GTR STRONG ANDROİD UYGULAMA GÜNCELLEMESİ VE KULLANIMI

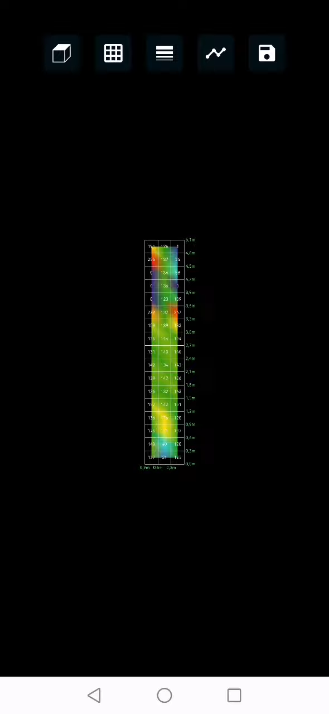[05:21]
Tabii bunları sonra buradan ekranımızı büyütelim, düzelteyim.
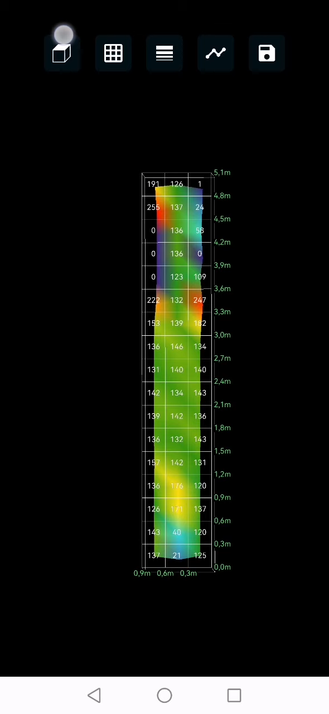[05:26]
Burada ızgaramız var. Izgaramızı kaldırdığımızda, açtığımızda rakamsal verileri görüyoruz.
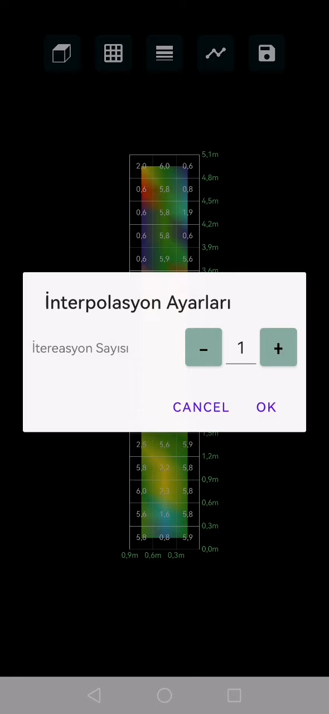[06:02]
bir kez tıkladığımızda ise mertelelemeyi görüyoruz arkadaşlar burada. Yine yanındaki seçeneklerinde interpelasyon ayarlarına girebiliyoruz. Buradan onu da yapabiliyoruz. Zaten onlara çok bir gerek kalmıyor.